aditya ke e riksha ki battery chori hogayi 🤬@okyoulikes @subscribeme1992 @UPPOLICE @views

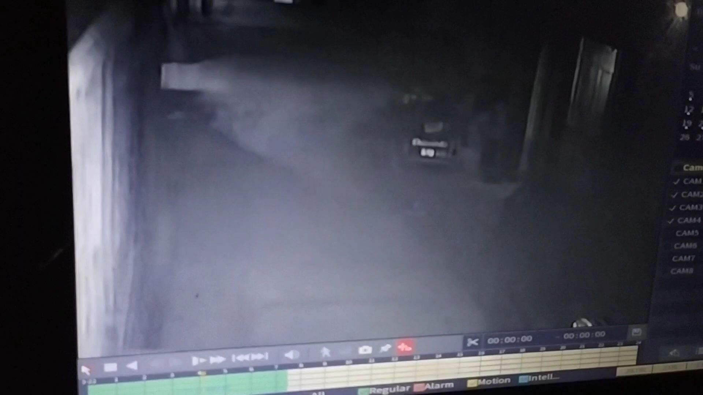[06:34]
किसी में तो साफ आएगा, दिखेगा दिखेगा, ये आ रहा था, ये दिख रहा है, दिख रहा है। ओ भाई कौन है,